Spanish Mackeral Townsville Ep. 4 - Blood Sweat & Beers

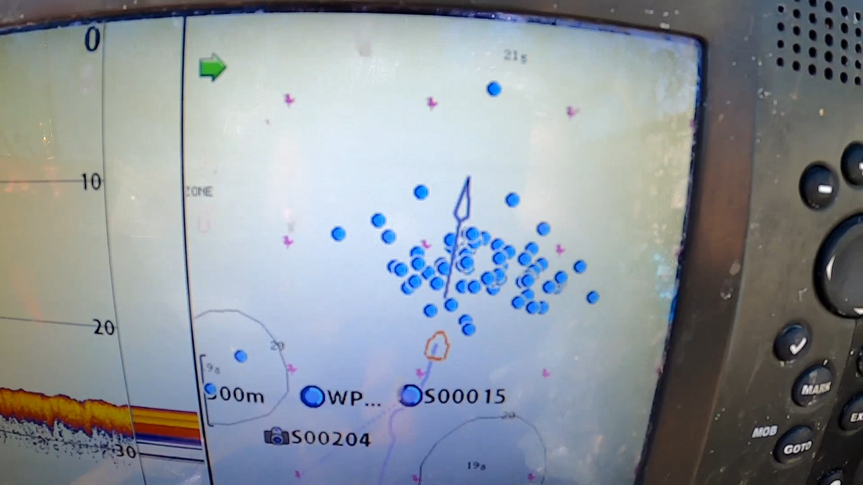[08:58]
I started off with just one mark to get myself out here.
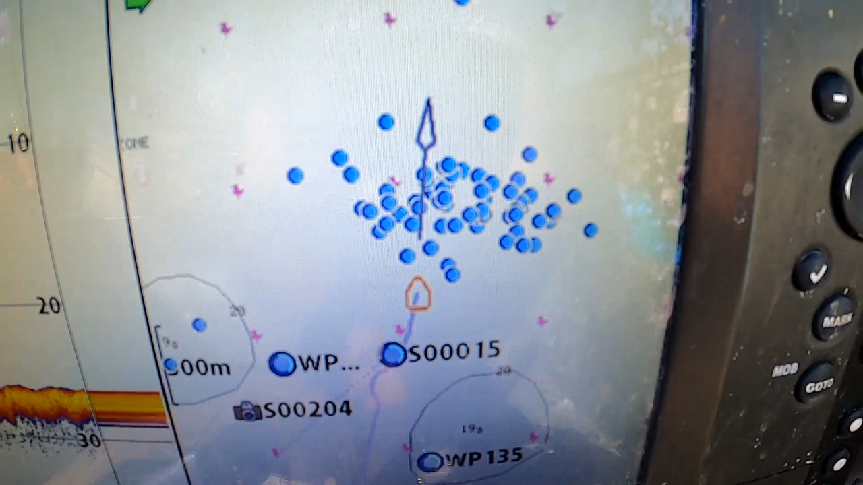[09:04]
And all those little dots, that's where I've seen bait schools, had hits, or landed fish.